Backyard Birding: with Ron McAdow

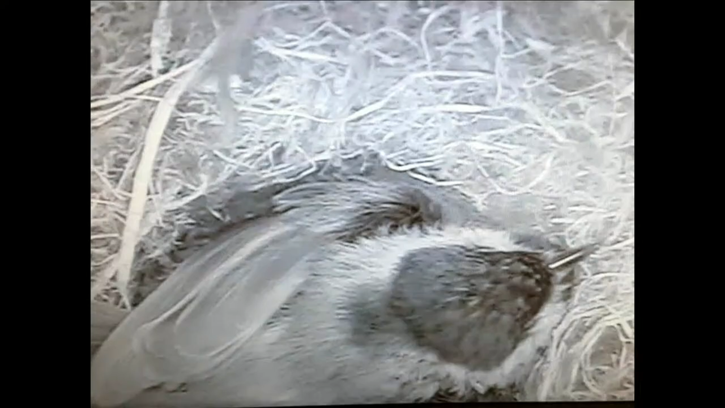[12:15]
box has a camera wired in it which enabled me to take pictures of the chickadee inside it and she was sitting on eight eggs